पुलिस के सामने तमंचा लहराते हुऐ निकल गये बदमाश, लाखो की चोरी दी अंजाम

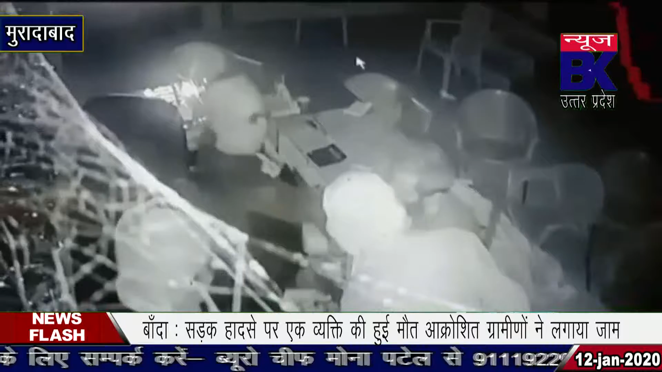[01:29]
کو آتا دیکھ بدماش شوروم میں گھوسائے اور فائرنگ کر دی بدماش پولس کے سامنے نکل گئے اور پولس موک درشک بنی ہے پورا تماشا
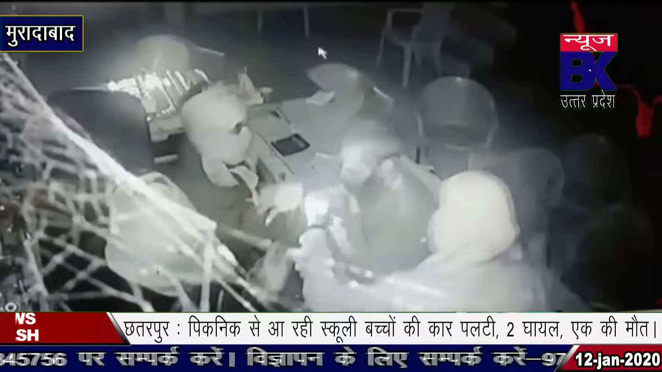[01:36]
دیکھتی رہی پولس بدماشوں کو پکڑ نہیں پائی پولس کی کارے پڑھا ڈالی اور بدماشوں کی یہ واردات شوروم
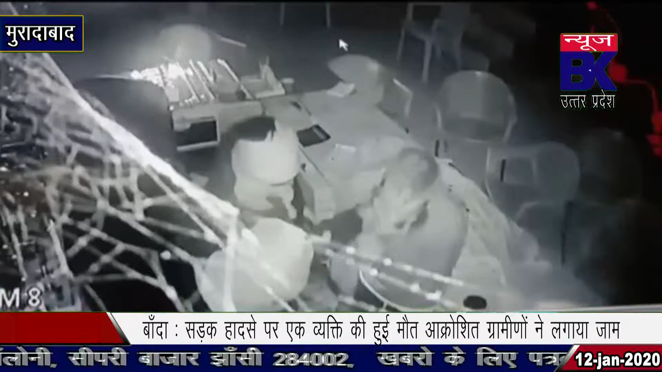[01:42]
میں لگے سی سی ٹی وی کیمرے میں قید ہو گئی تصویروں میں پولس کے سامنے بدماش بھاگ رہے ہیں اور پولس ان